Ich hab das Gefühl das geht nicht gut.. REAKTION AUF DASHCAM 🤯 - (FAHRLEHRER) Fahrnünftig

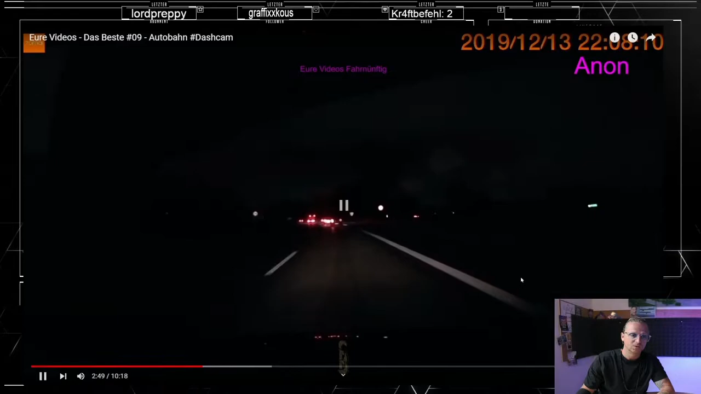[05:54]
Das war aber sehr schnell, das Reh. Alter Schwede. Och, Alter, hier könnte ich ASMR oder wie das heißt. Leute, Beschleunigungsstreifen, Gas geben, nicht Einfädlungsspur, Beschleunigungsstreifen. So. Gas, Gas, Gas. Oh. Oh. Oh. Seht ihr das Problem an der Geschichte? Ich mache das nochmal. Damit, also mir tut das weh, dieses Video zu sehen, aber ich möchte, dass ihr das als Fahrschüler wirklich wahrnehmt. Das ist etwas, wo man sagt, das muss ja nicht sein.